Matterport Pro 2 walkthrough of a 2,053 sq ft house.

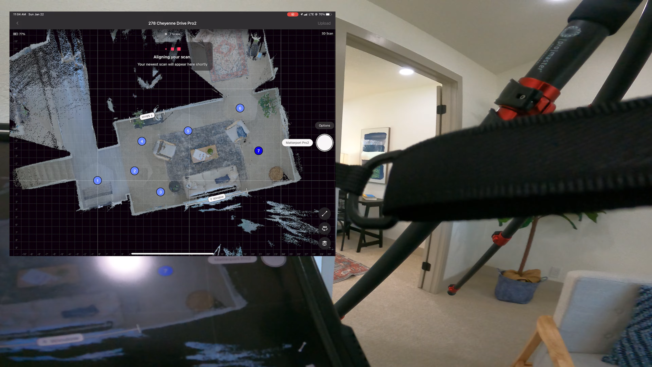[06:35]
Let's say you accidentally get in the scan.
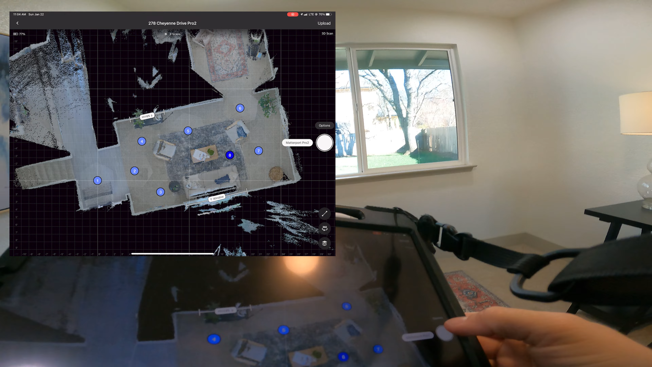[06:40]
So I'm standing here in front of the camera and now in the back of the camera, but I'm not gonna move, and I'll show you how to handle this.
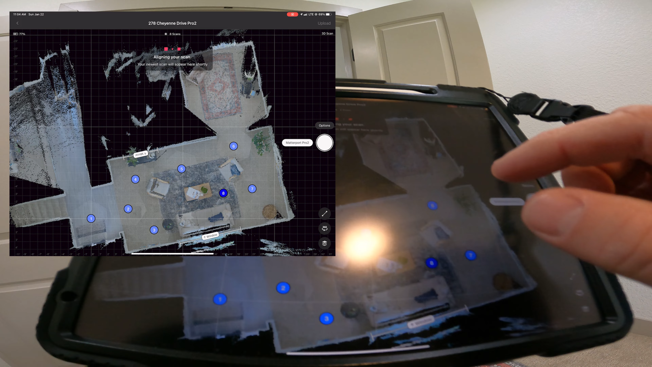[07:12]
So we'll look at the preview,
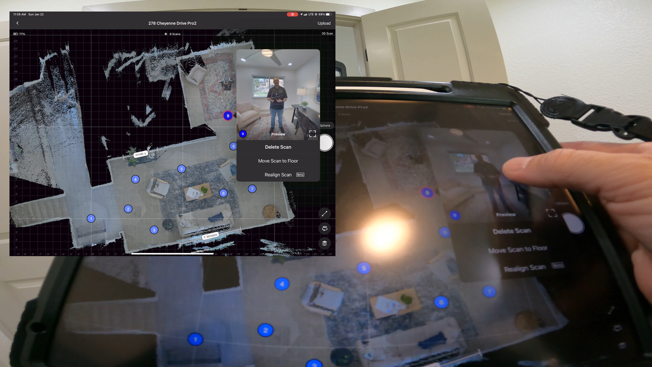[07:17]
and there I am, my ugly mug, but
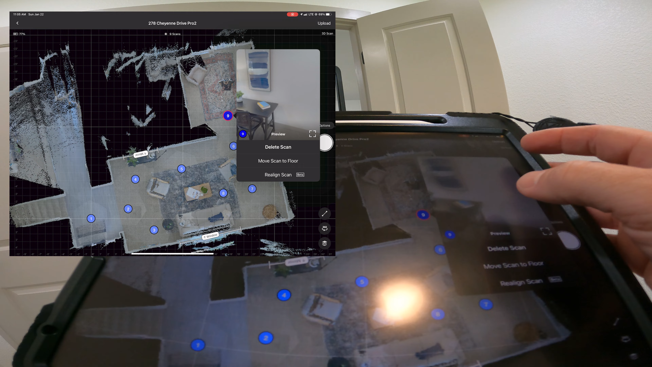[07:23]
I don't want to take down the value of this listing for the agent, so I'm going to delete the scan. And that's how you do it, pretty simple.
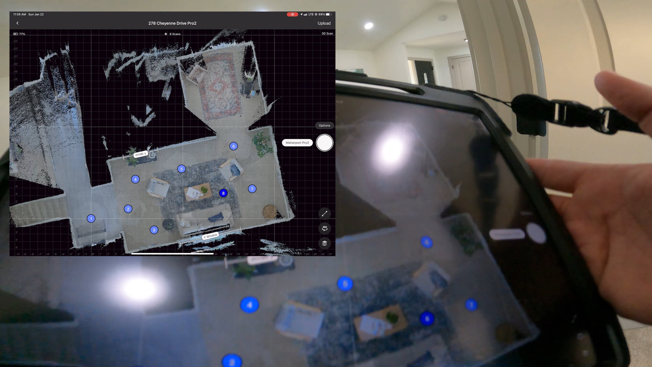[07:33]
So it's a good rule of thumb to check every few scans just to make sure you're not in them, or if you think you might be in them, to double check. And just delete it and continue on. You want to keep in mind reflections on pictures, mirrors, windows. That can all capture you.
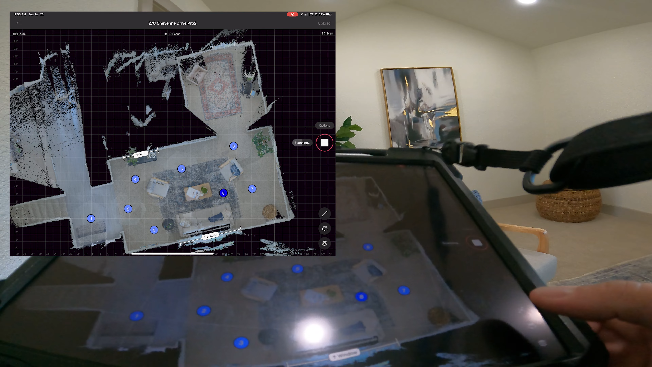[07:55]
Mark this mirror. And we'll do one more over here.
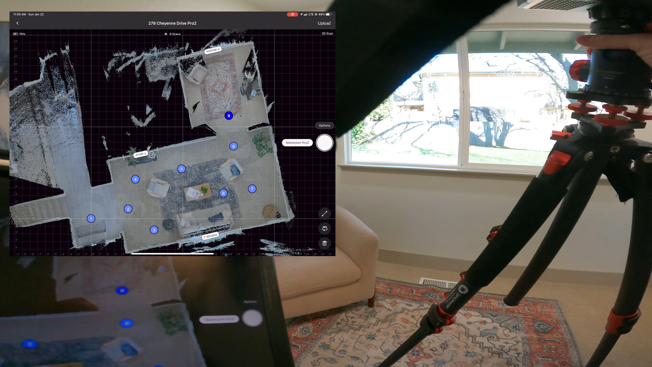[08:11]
When doing a Matterport 3D tour, you want to try to get rid of the black areas on the mini-map,
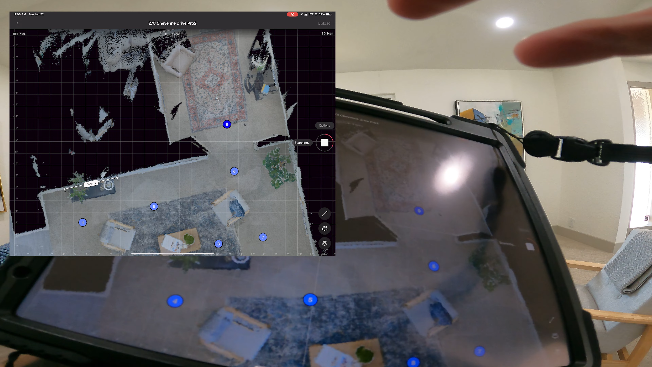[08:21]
which is right there.
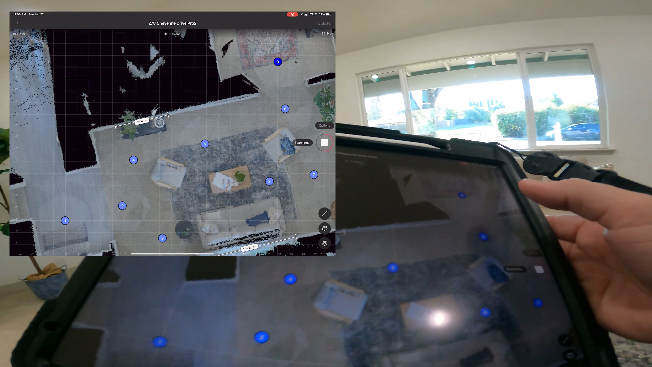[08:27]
And you want to try to fill that in as best as you can.
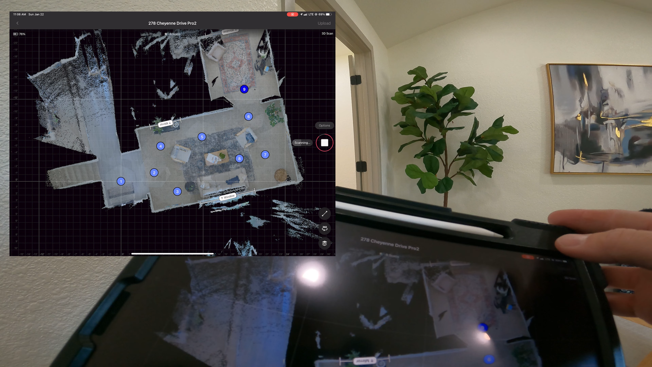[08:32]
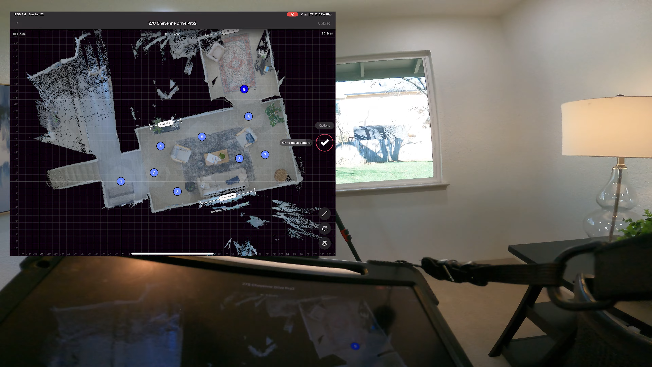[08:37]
Now, a con of using the Pro 2 is that the doors need to be set before you get to where you're going.
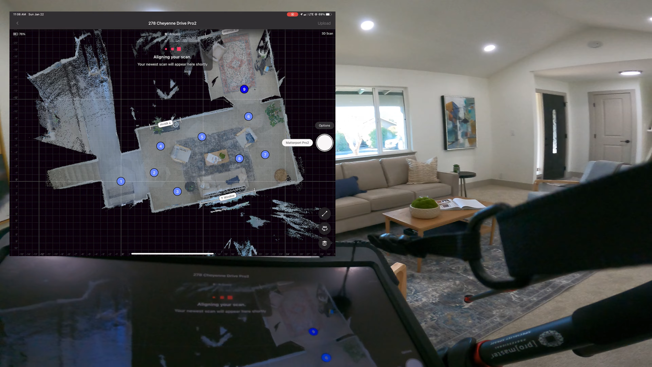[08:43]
And I say that to say that this closet right here, we're not going to do it, because if I scan right here, which I've done,
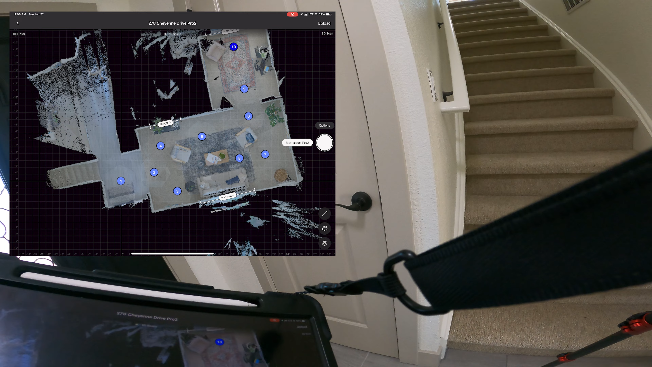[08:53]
and then if I open the closet door like this and try to rescan, the camera is going to see too much change in the environment. And so I'm 98% sure it's not going to handle that well.